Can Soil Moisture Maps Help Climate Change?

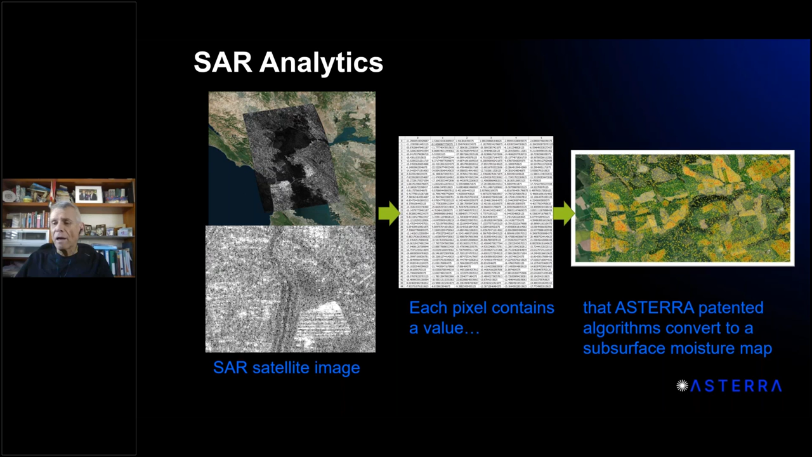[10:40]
where the water is we get the backscatter and we convert that into a soil moisture map and in the next slide you can see
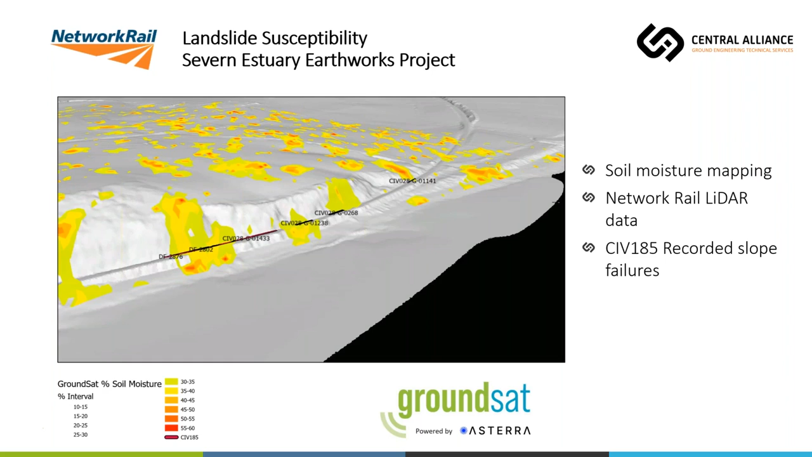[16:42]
and when we overlaid these locations onto our mapping and we could see a close correlation between known failure areas and and our data data um in specific areas um so we um following on from that we then uh did a fairly simple analysis combining slope angle and soil moisture together manage with the purple um colouring and this highlights basically where we've got the steepest slopes and highest soil moisture content content combining
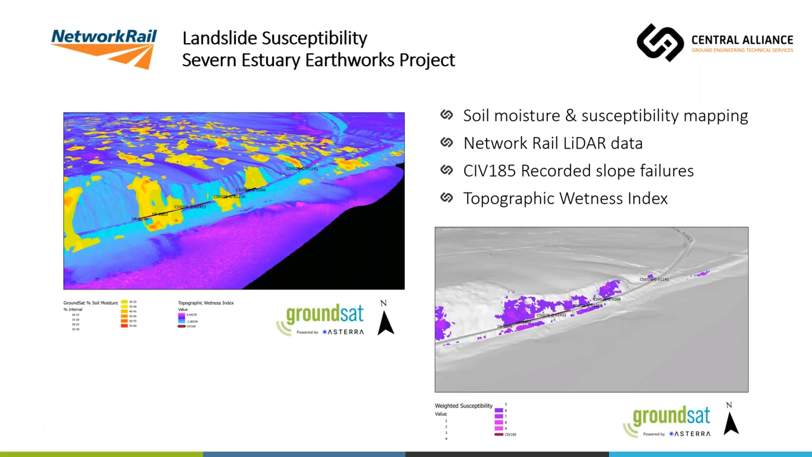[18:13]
there the estuary obviously we would expect it to be wetter based upon the topography and so network rail are using this data now network rail design delivery and to target interventions along that seven kilometer uh length of
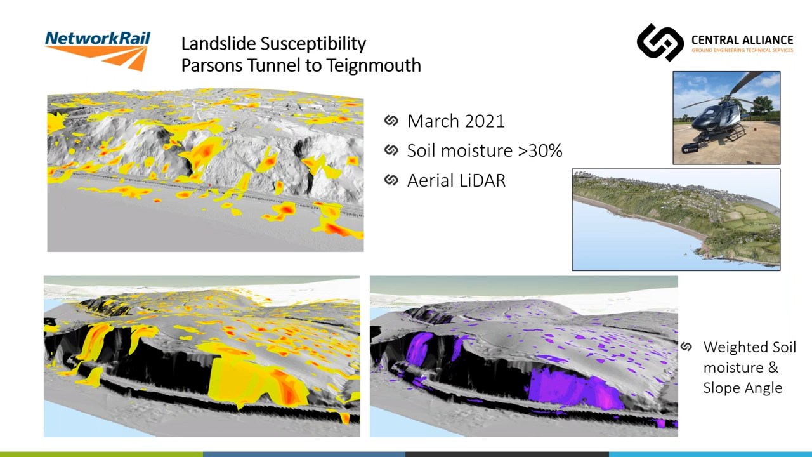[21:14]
and you can see there we've got similar outputs to what we've got for seven estuary with the soil moisture mapping on the left and on the right the purple uh images there showing the uh weighted susceptibility analysis which is combining slope angle and soil moisture together so this just uh drills into an area in a bit more detail where there has been problems